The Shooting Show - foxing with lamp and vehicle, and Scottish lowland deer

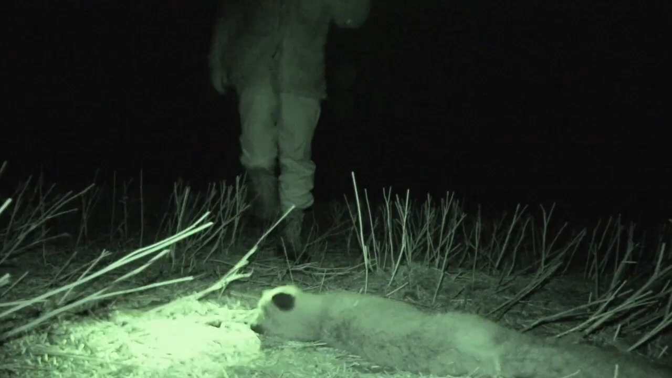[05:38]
North of the border in Scotland Byron joins buddies Aidan and Stuart on a short excursion.
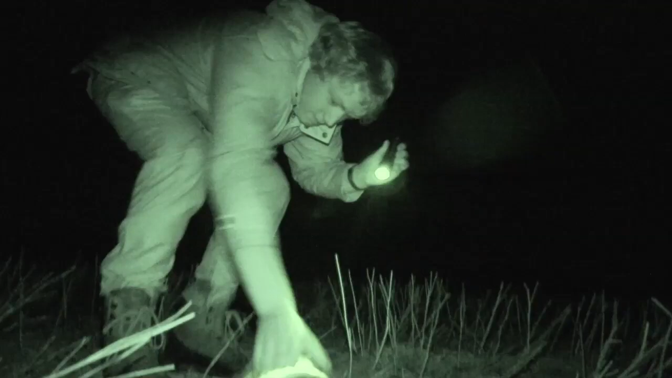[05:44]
Aidan already has one fox down before he joins Stuart close to the witching hour.